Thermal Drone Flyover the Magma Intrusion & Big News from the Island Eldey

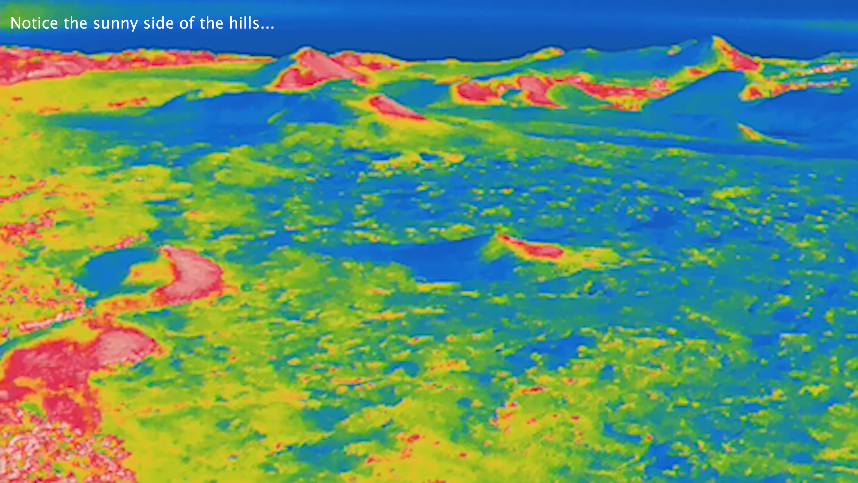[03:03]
They tend to look like that. But I did manage to fly over the way two kilometers where this caught my attention.
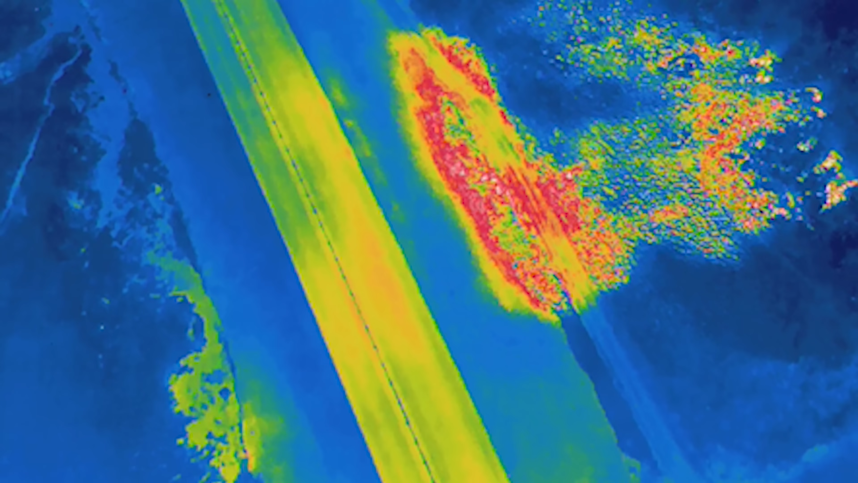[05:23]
It was an article in the news yesterday stating that this highway seems to be warming even more up. And there were some 500 earthquakes nearby just days ago.
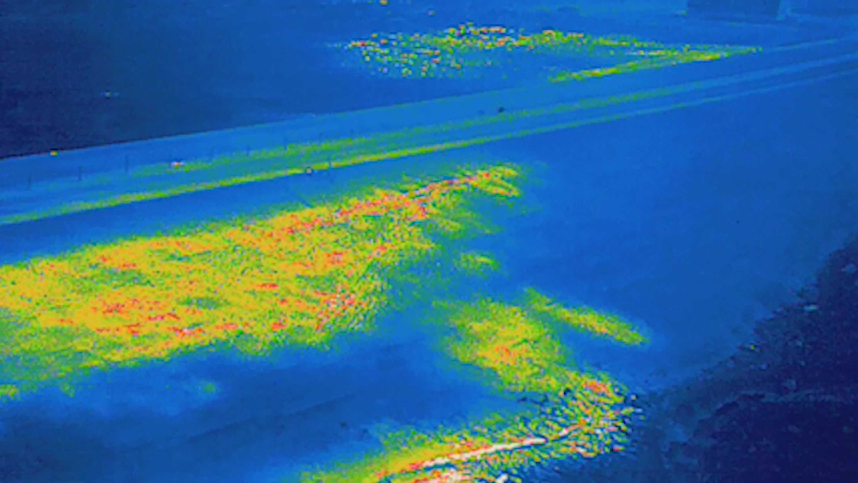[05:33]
Now, this footage is from this same road shot almost two months ago. And today,
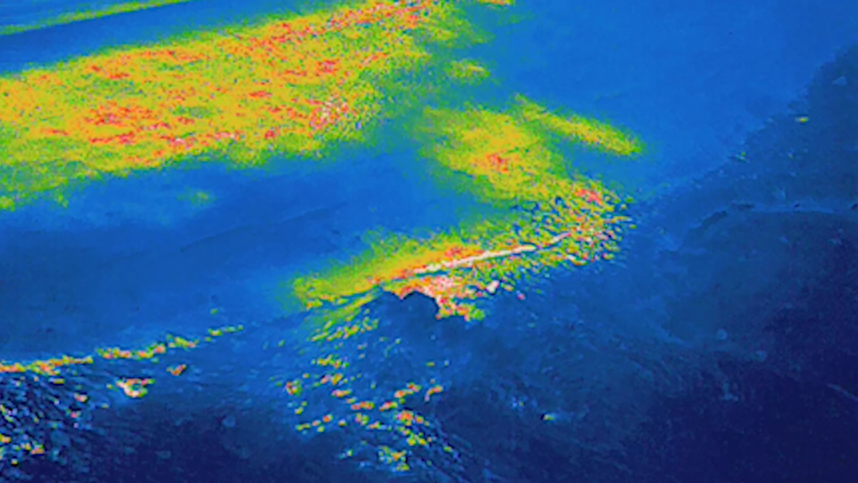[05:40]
we can categorize it as the B4 footage because I'm very curious to see what will come out of this next tour. And you can see it very clearly through this footage how extremely good this camera is.
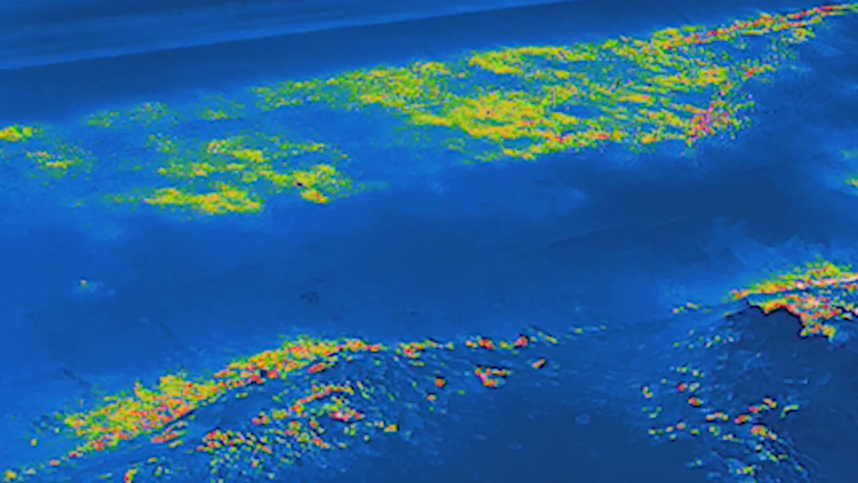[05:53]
But on the downside, lava fields can glow like a Christmas tree after sunny days.
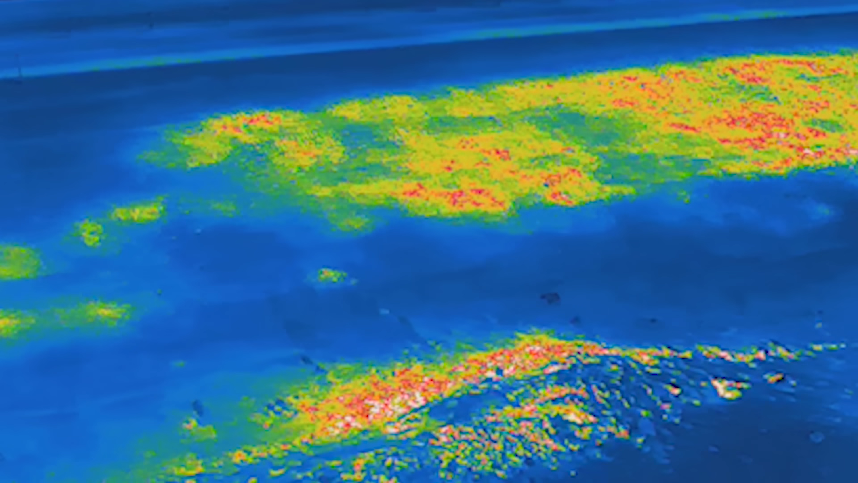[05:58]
So like with the other drone, there is a learning curve to go through.